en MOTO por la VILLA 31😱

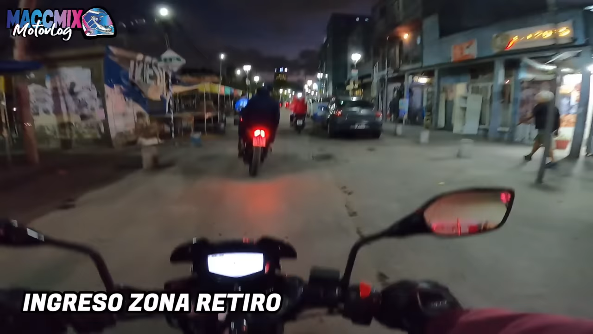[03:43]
El barrio Padre Carlos Mujica, o también conocida como la Villa 31 o Barrio 31,
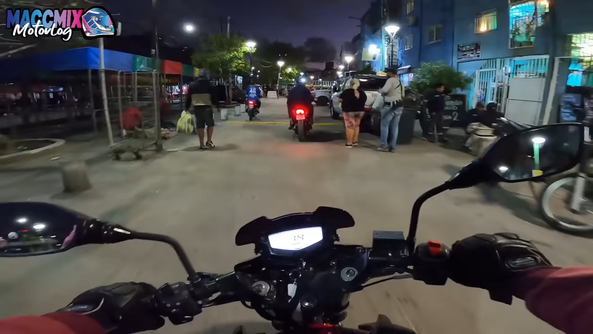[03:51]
es una de las villas más populares de Argentina, ubicada en la ciudad autónoma de Buenos Aires. Y bueno, amiguito, este es el Barrio 31 de noche.
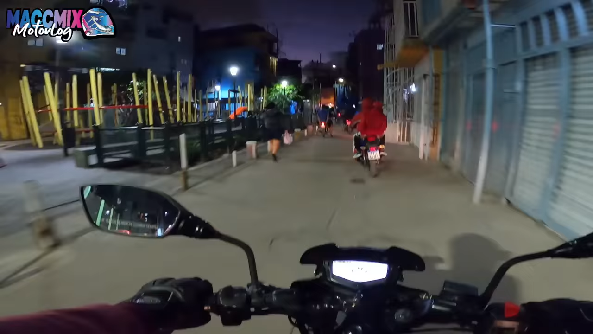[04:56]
Y a medida que ingresábamos al barrio, el recorrido se hacía más peligroso, o al menos para mí, por la cantidad de personas, animales, objetos o vehículos que se encontraban a lo largo de todos los pasillos.
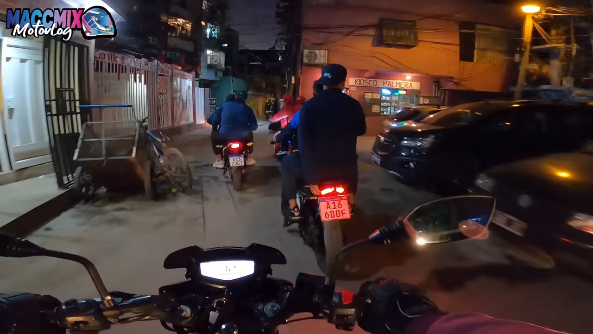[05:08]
Pero eso no impidió que el recorrido continuara, ya que esa postal es algo que se repite todos los días en el barrio. ¡Eso!
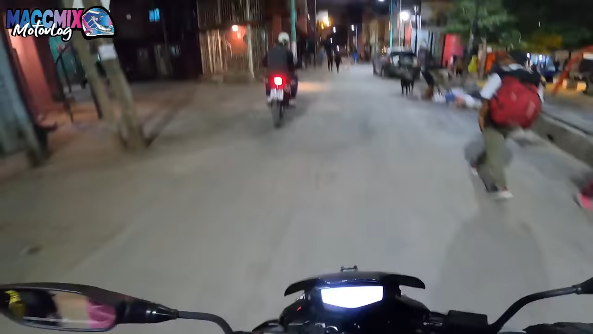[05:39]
piloto de fuga. ¡Esa! No, no, la verdad que esto es una cosa de loco, gente. Yo la estoy pasando re bien.
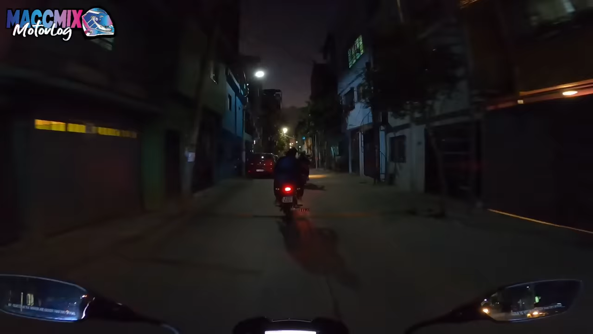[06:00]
Miren lo que son las edificaciones por acá. Para aquellos que no conocen, esto es el barrio 31. Y la verdad que no tengo palabras para ir describiendo lo que son estos pasillos y pasar por acá, ¿no? Porque lo voy disfrutando.
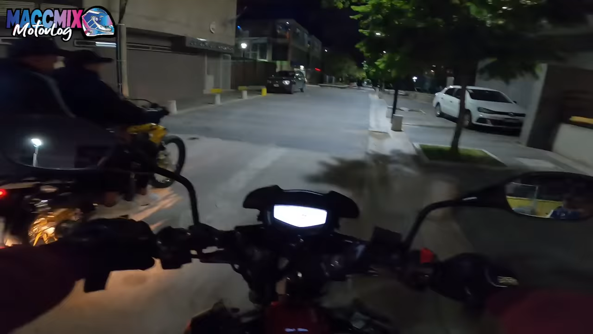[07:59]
Y esta parte ya es el sector de las nuevas viviendas que hicieron hace un par de años atrás. Hábil conductores son los amiguitos acá, ¿eh? Y yo que me sentía un crack filtrando por entre medio de los coches. Pero acá la verdad que tenés que estar atento a los animales que se cruzan, sobre todo a los chicos, a las personas.
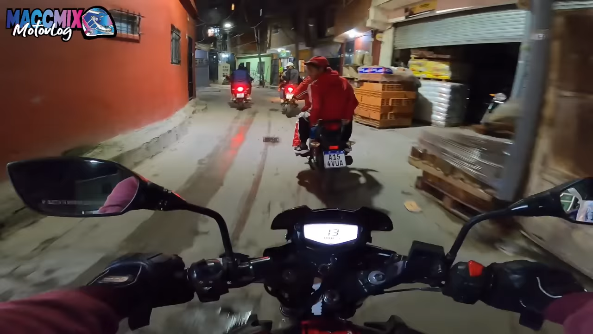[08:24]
Y los chicos filtran como unos campeones. Canchita de fútbol donde están los chicos. Tenemos presencia policial también. La verdad que acá adentro tenés de todo. Tenés kiosco, verdulería, carnicería, bicicletería. Si no me equivoco, también hay boliches.
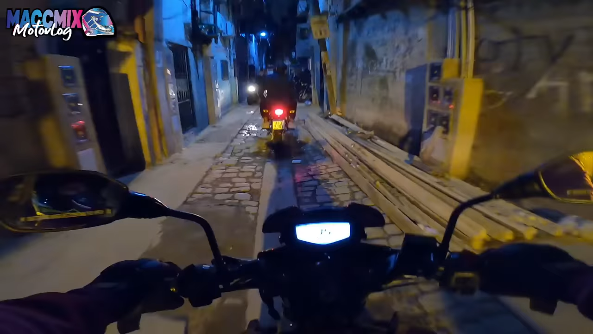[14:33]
Bueno, acá tenemos una patrulla, un cuatriciclo sería, que anda custodiando, ¿no? Haciendo de seguridad acá por estos pasillos. Recordemos que acá adentro también tienen bomberos,